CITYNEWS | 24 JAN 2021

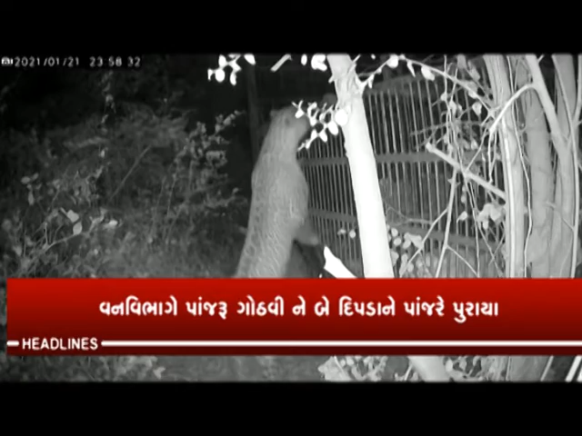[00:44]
पाड़ी नजीक खड़की गामे बंद कुआरी पासे बे दीपड़ा पांजरे पुराया।